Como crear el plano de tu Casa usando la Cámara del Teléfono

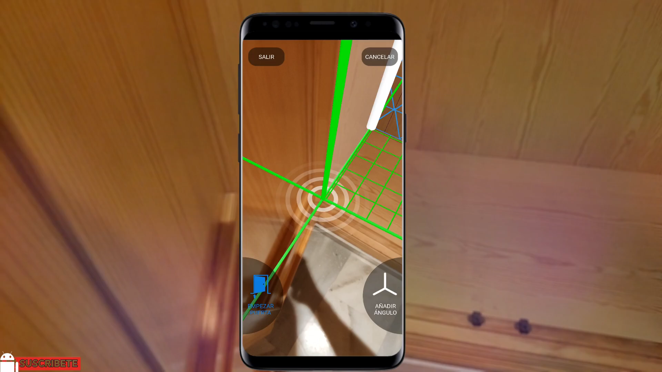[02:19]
el baño hacemos lo mismo vamos bordeando todas las esquinas y
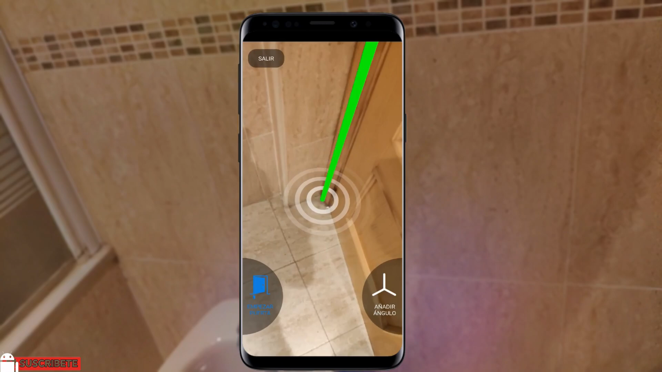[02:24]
en el caso que tengas bañera como en mi caso o si tienes un plato ducha da igual porque vamos a seguir hasta
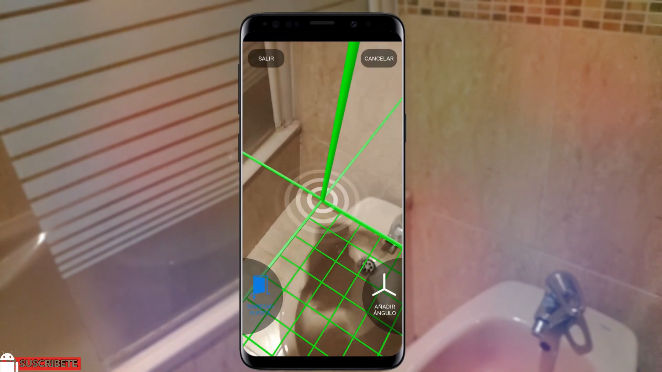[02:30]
la esquina de la pared saltando la bañera aqui puede que se lie un poco la aplicacion por el cambio de
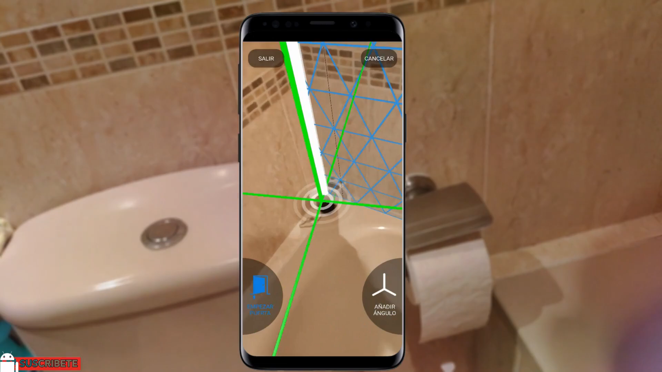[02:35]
altura porque detecta una elevacion y quizas eso la lie al medir pero no pasa nada
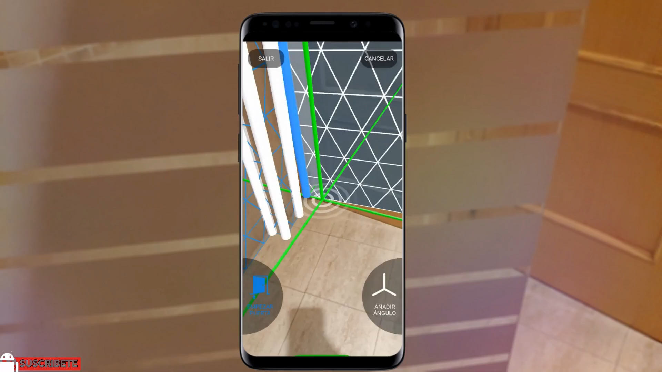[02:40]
marcamos la puerta y listo bien aqui tenemos todas las habitaciones que he medido